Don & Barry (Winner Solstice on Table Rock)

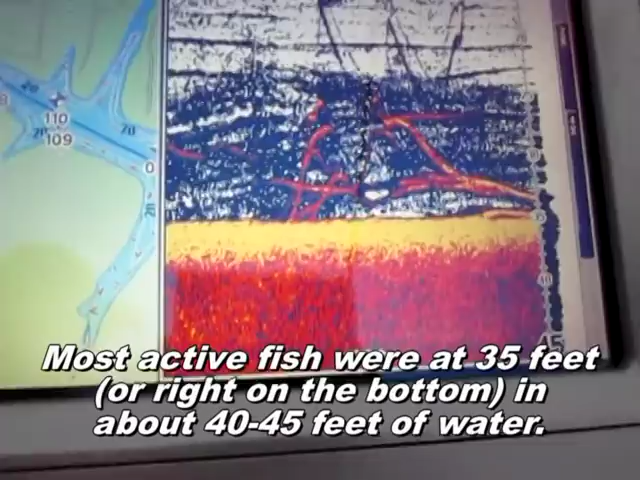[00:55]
They look like worms or yarn or pipe cleaners or whatever. Those are fish.
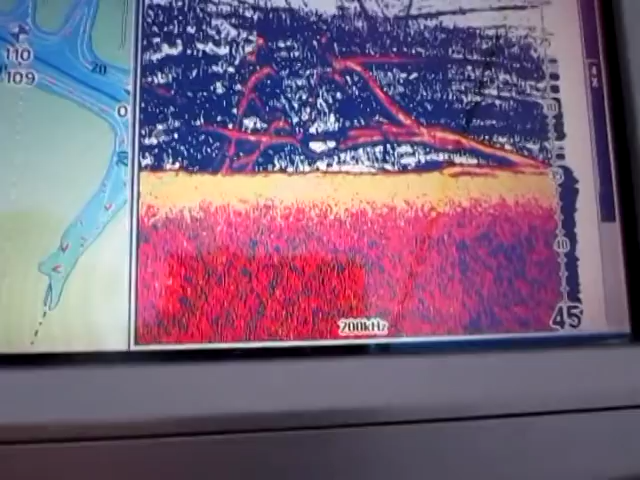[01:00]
First fish. He thinks he's big. What do you get? 50? You get 50 cents for this one.
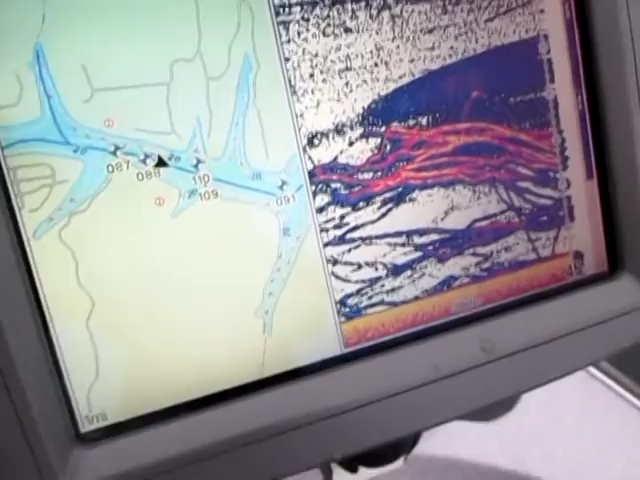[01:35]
Barry, you found the mother load of all fish in existence.
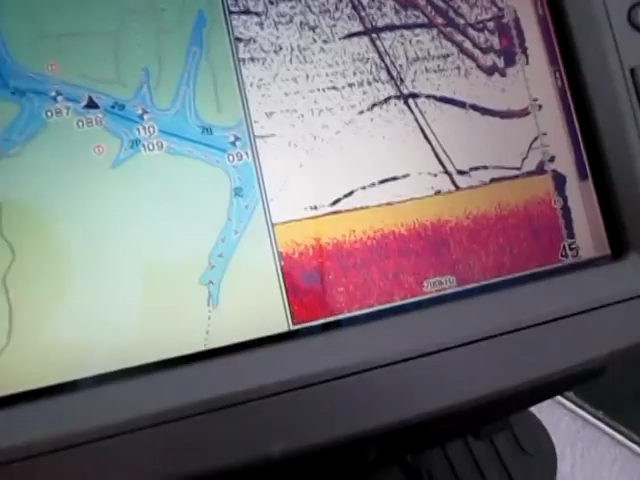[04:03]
Ooh, here they come. They're coming up. They're coming up.